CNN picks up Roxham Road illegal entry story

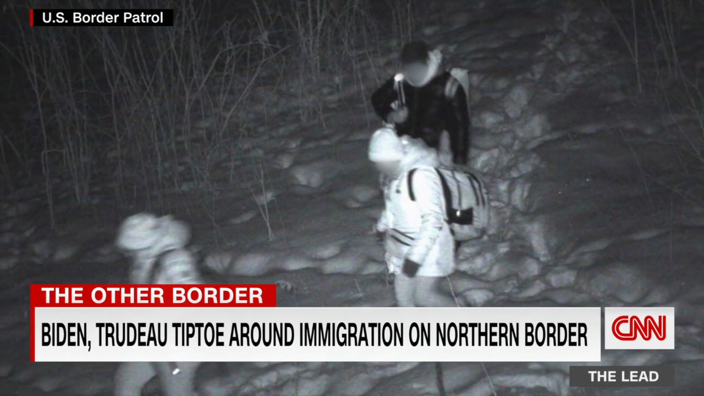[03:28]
Mexican consular officials telling CNN they'll often fly to Canada and take their chances walking through frigid woods and farms.